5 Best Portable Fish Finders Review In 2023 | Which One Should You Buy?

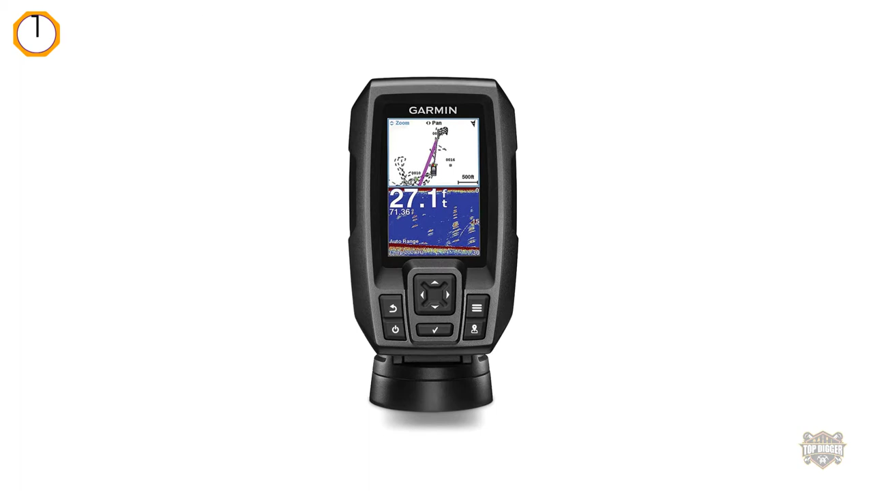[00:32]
On screen: depth 27.1 ft
it's the brand's smallest gadget to date in its new and improved functionalities make it well worth the money this specific scanner uses chirp sonar technology meaning it
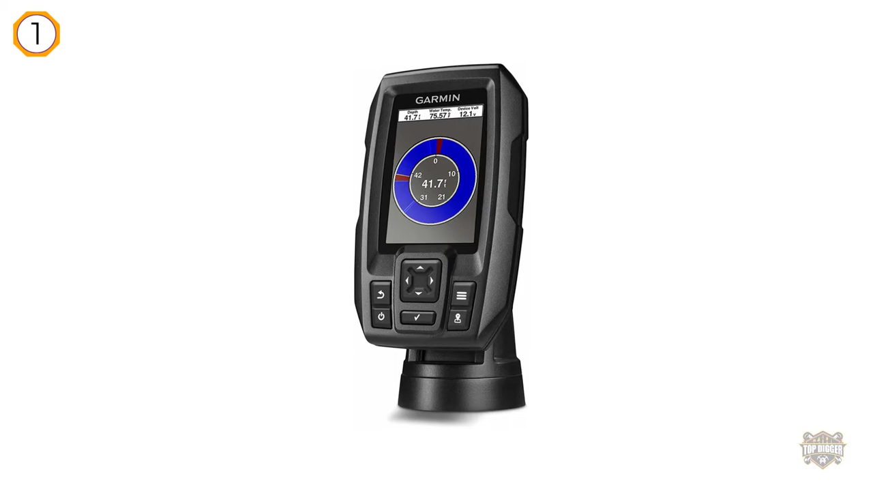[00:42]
continuously sends a sweep of frequencies to scan the area for fish this results in
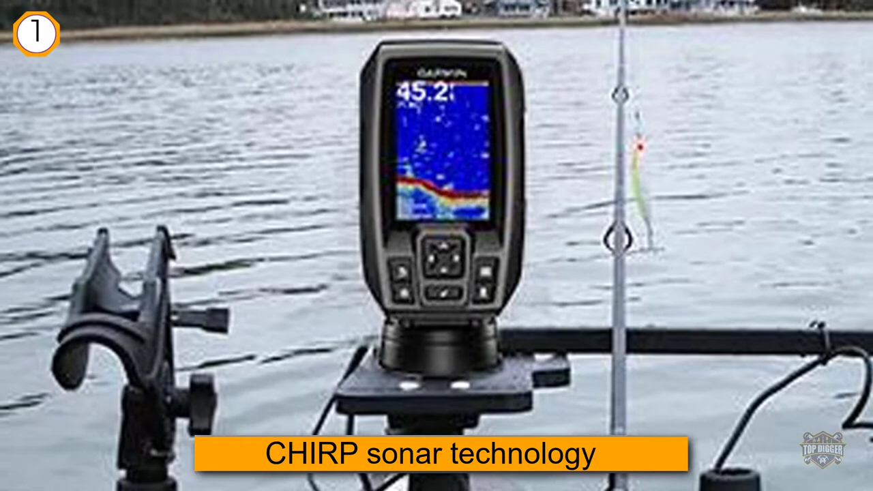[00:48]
a much crisper and wider picture of what's below the surface despite being a compact device the 3.5 inch screen is easy to read and since it uses colors your job of finding fish gets much easier number
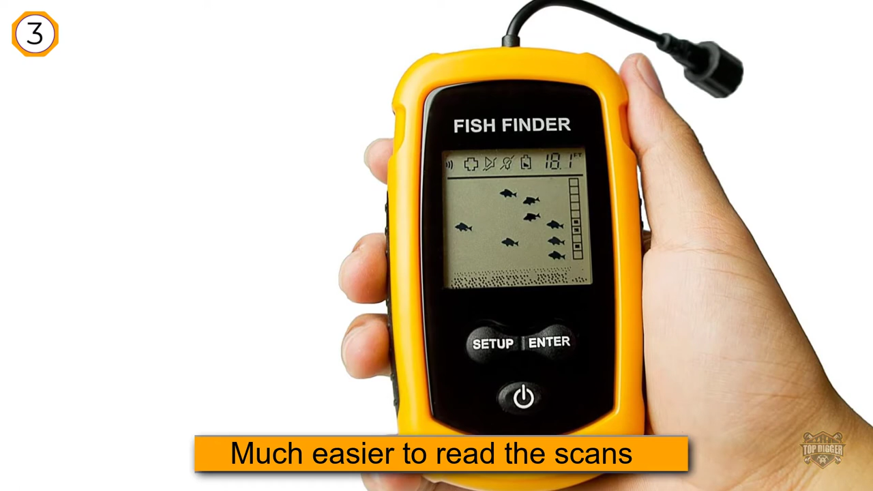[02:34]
instead you'll get the information in black and white that doesn't have to be a drawback though
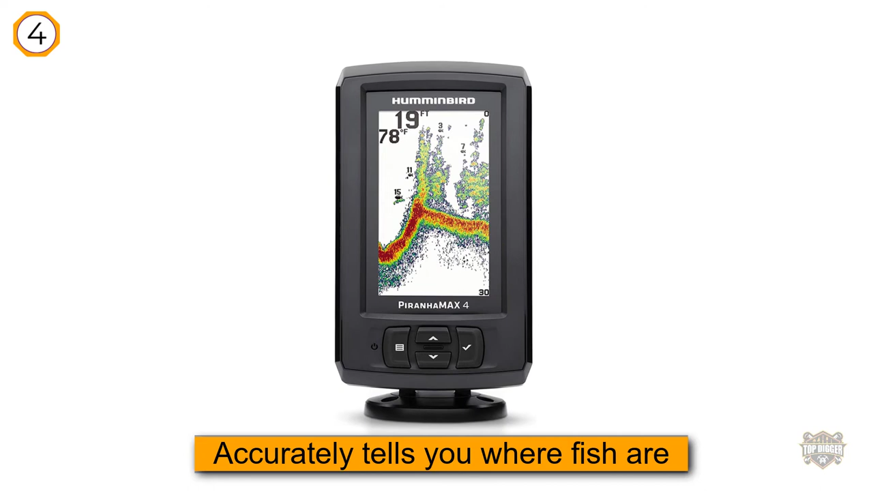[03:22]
On screen: depth 19 ft, water 78°F
max is lagging just a bit behind but it's putting up a fight this device accurately tells
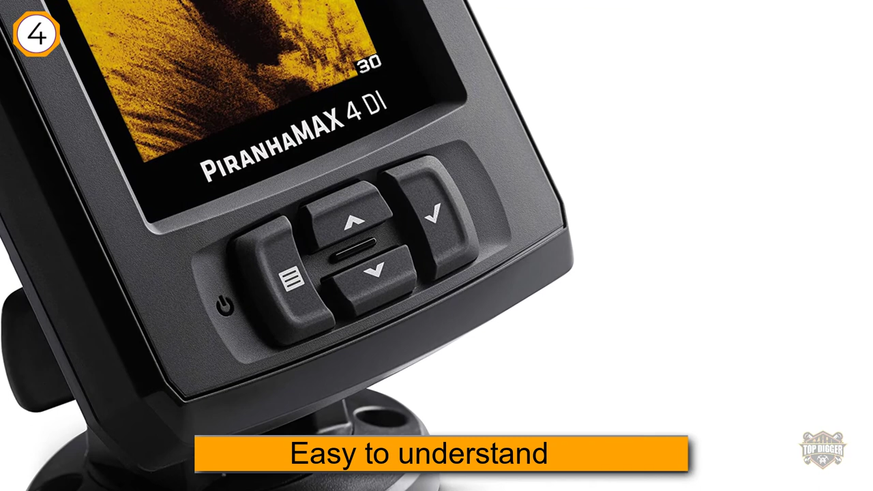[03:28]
you where fish are in a way that's easy to understand the hummingbird unit has a dual beam
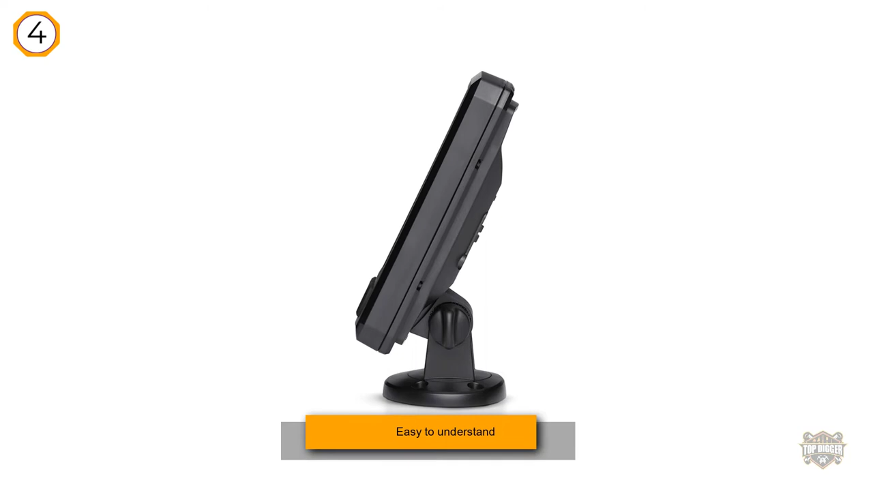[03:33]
sonar this means you can employ either a wide or narrow sonar beam if you
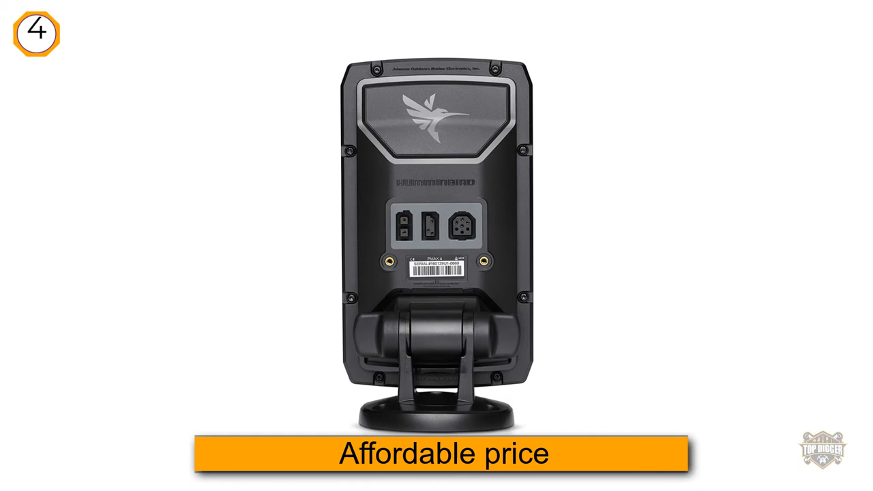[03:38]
choose the former you'll get a broader perspective of what is going on beneath the surface if you
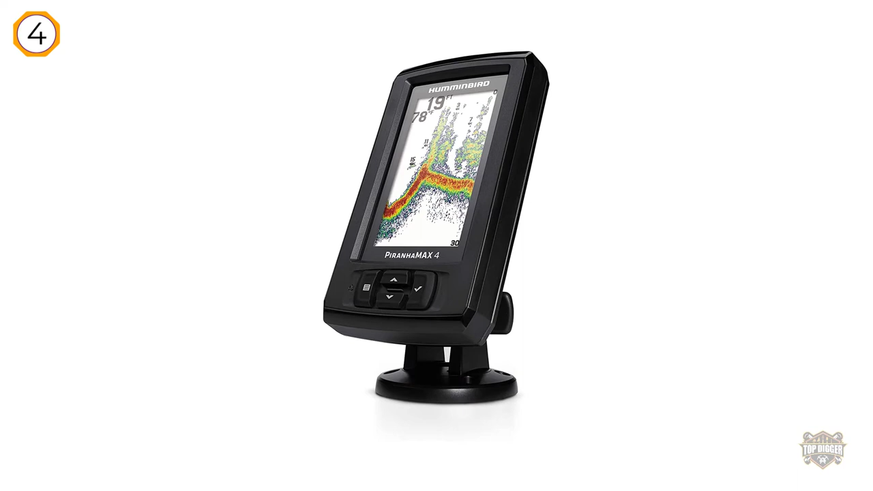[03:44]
pick the ladder this device will give you detailed information on what is near you
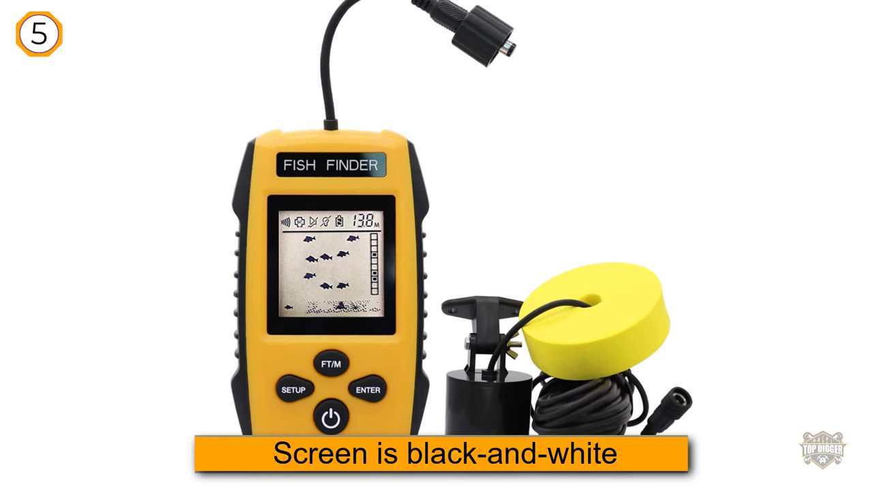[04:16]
the RICANK screen is black and white and doesn't have any fancy display settings but that's not a bad thing for
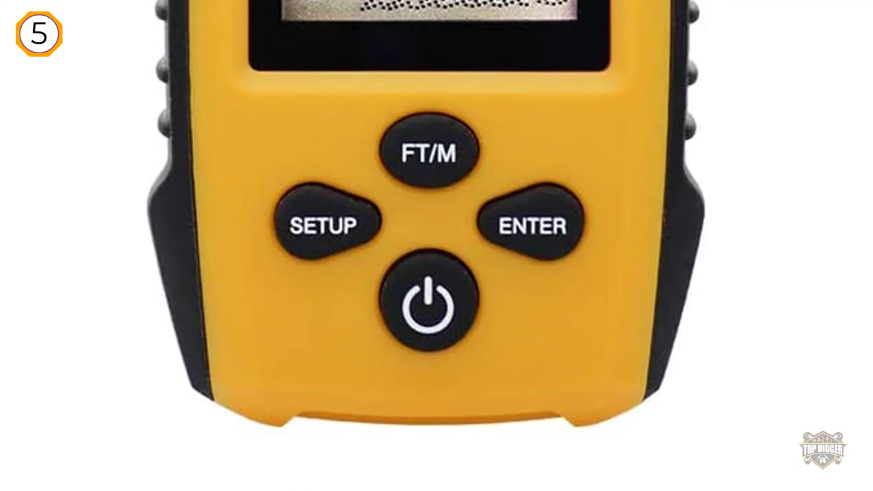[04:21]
once it's a lot easier to read and understand than other fish scanners it'll clearly
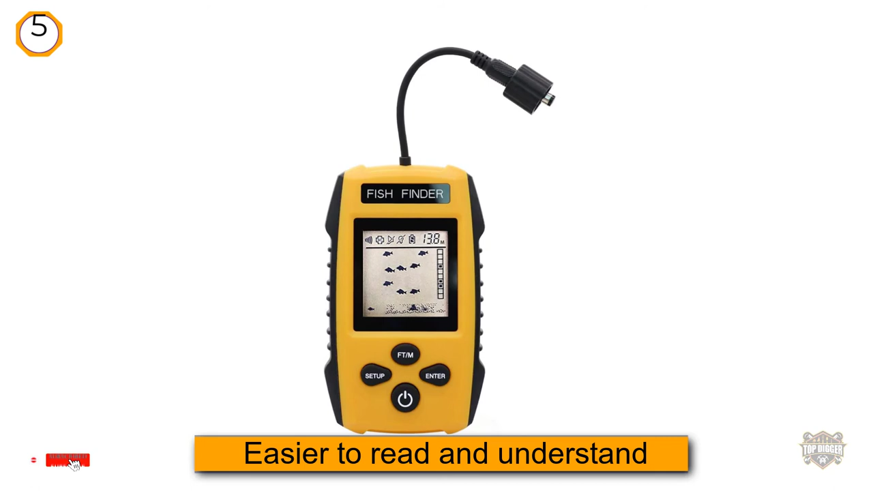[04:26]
point out to you how deep the school of fish is the yellow float connected to the transducer
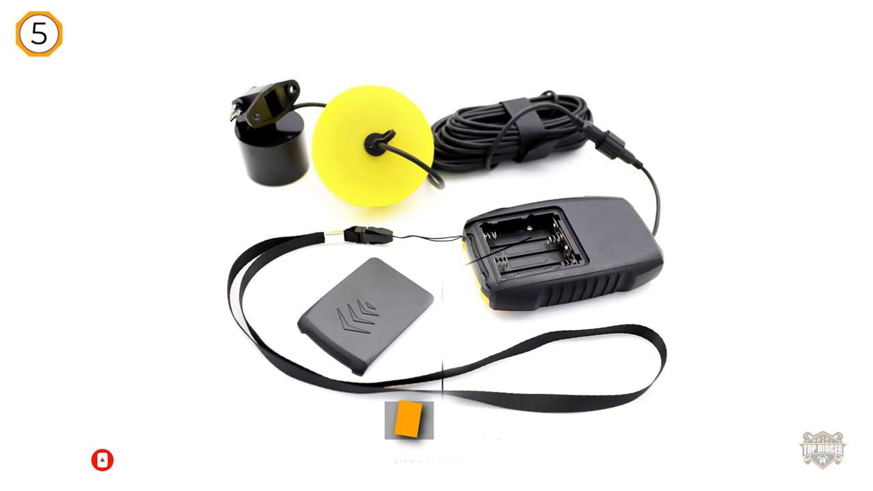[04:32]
makes it easier for you to spot it in the water whether you're fishing in a lake river or
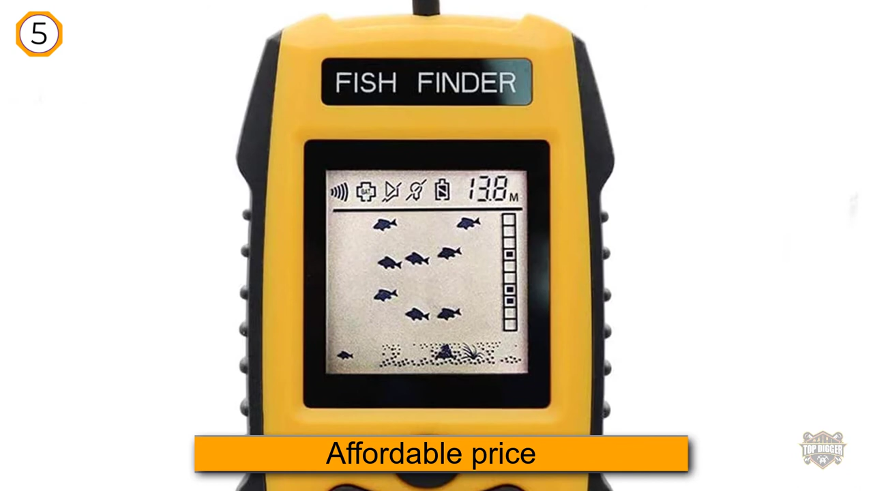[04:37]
by the shore you won't lose sight of your precious sonar this device has a depth range of up to 300 feet